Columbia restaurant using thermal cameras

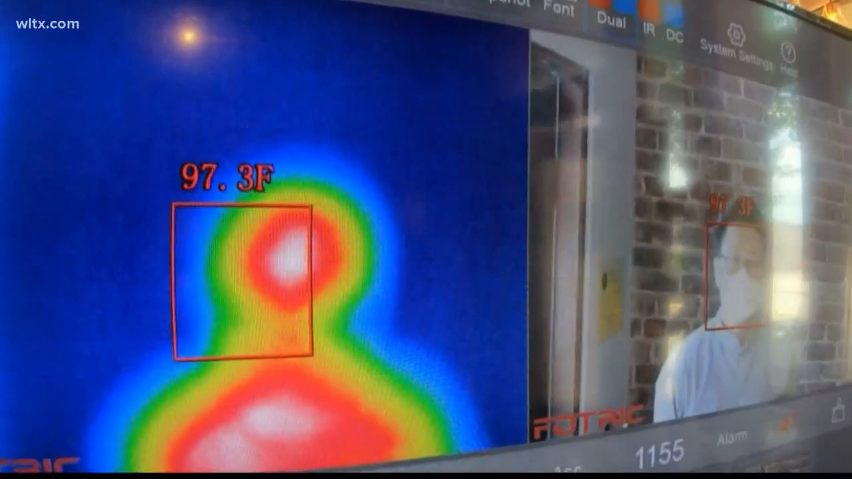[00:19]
On screen: spot 97.3°F
That is the sound you will hear if your temperature is above
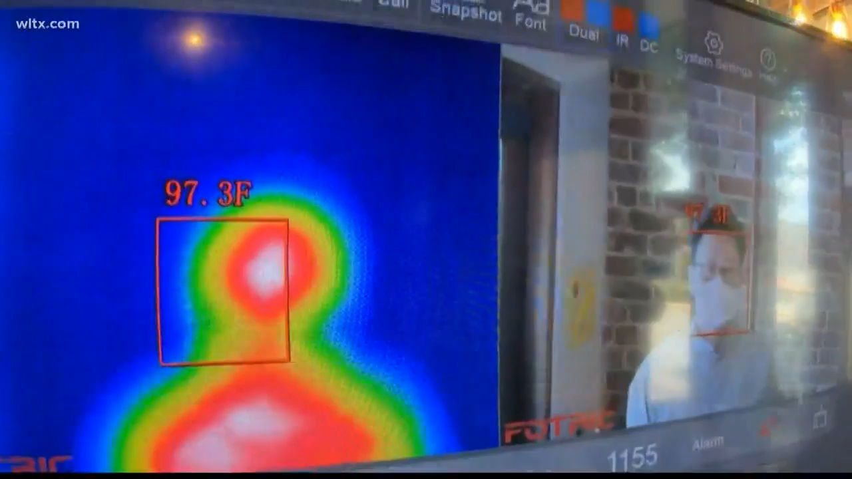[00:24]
On screen: spot 97.3°F
100.4 when you walk into 929 Kitchen and Bar in the Vista.